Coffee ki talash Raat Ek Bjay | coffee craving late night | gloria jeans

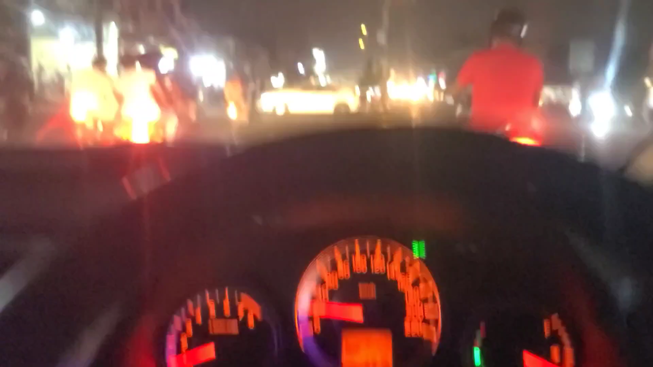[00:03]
ہیلو ویورز رات کا بجا ہوا تھا پونا ایک اور دل کیا کافی پینے کا تو میں نے نکالی
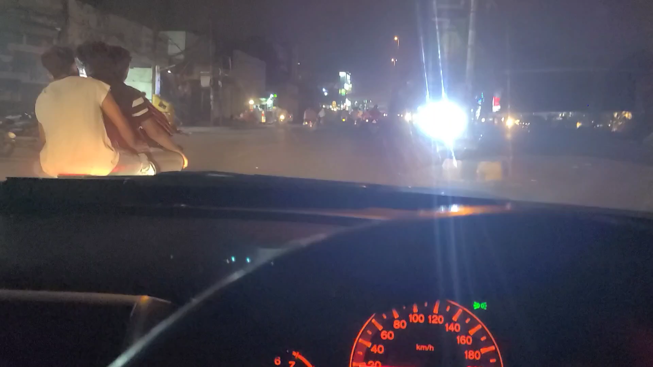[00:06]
گاڑی
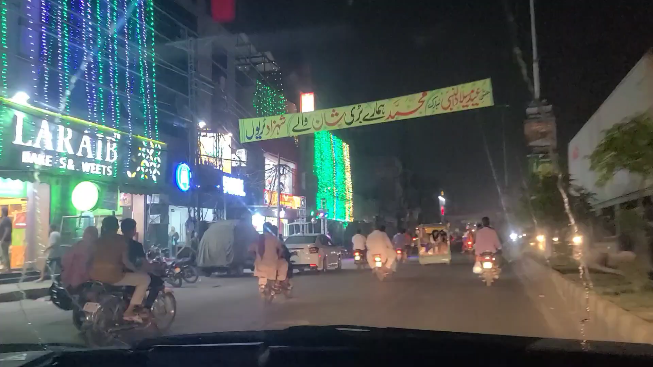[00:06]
اور نکل پڑا کافی کی تلاش میں
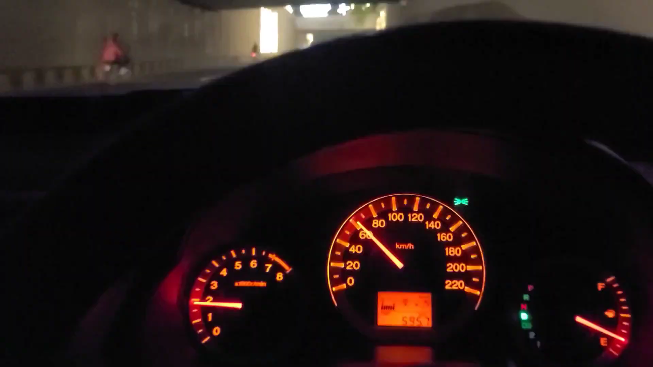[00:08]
راستے میں یہ میں نے بتیاں شتیاں لائٹے شائٹے
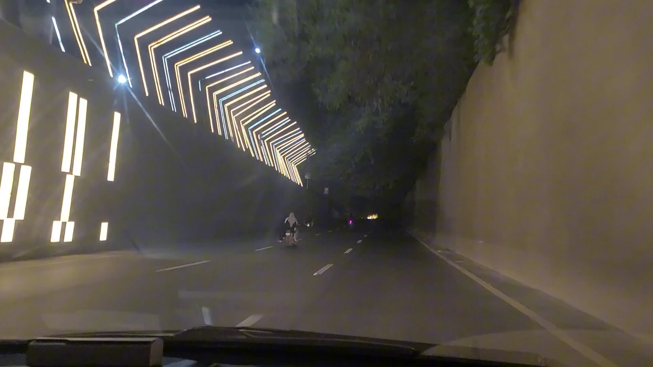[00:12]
دیکھتے ہوئے گلوریا جینز
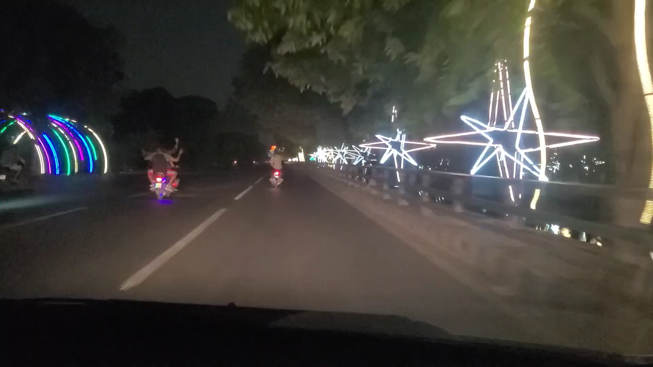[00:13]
پہنچنا چاہ رہا تھا راستے میں کچھ نظر آئے یہ دوست جو کہ موٹر سائیکل پر بھنگنا ڈال
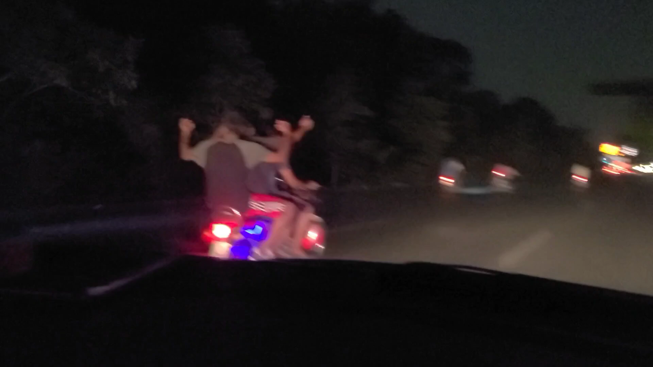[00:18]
رہے تھے خوش رہنا
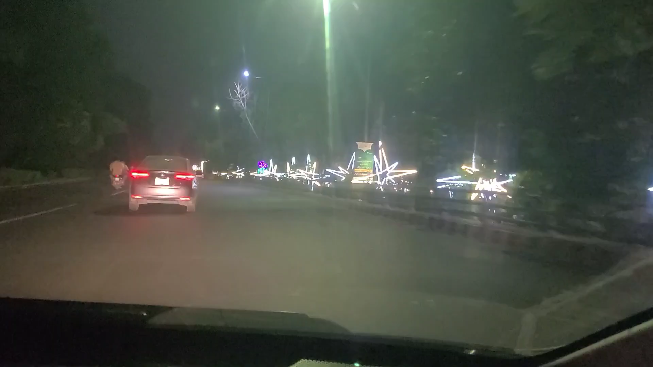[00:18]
چاہیے جی ٹھیک ہے لاہور کی یہ ساری لائٹیں دیکھ کے اندازہ ہوا کہ یہ پی ایچ اے نے بہت منت کی ہوئی ہے اس پہ
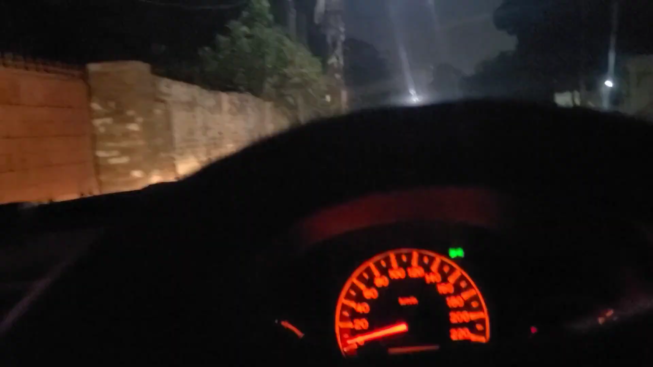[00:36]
چکا تھا ٹائم کی ورہ سے میں نے گھمائی وہاں سے گاڑی میں نے کہا نئی جی آج
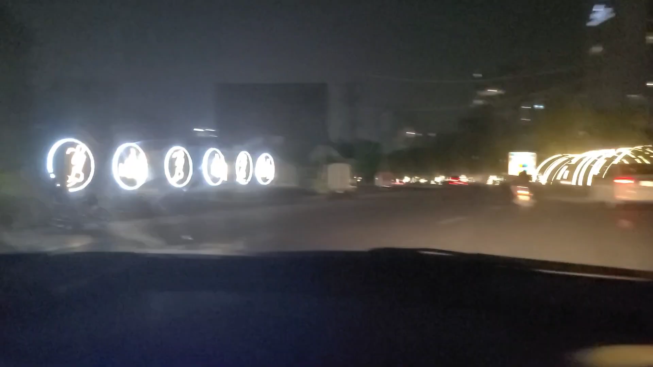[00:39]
تو کافی پی کے ہی جانا ہے مزید کچھ بتیاں شتیاں دیکھتے
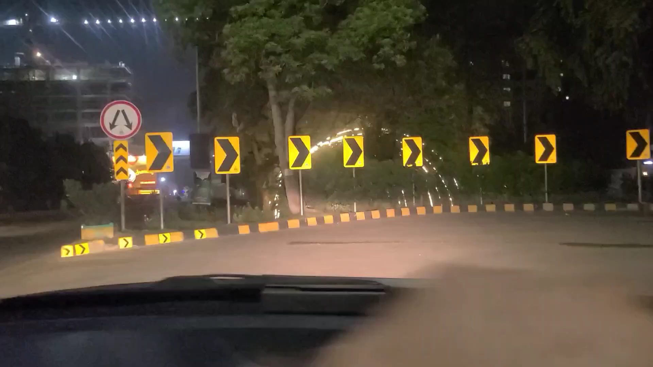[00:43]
ہوئے اور راستے کو کور کرتے ہوئے میں پہنچا
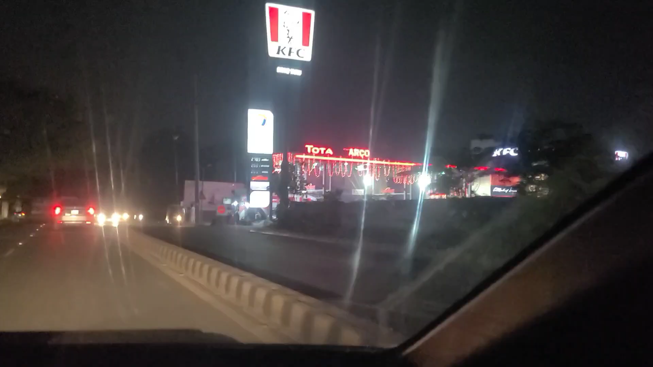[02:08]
آنے میں کوئی قسن نہیں چھوڑی پیٹرول پمپ نظر آیا تو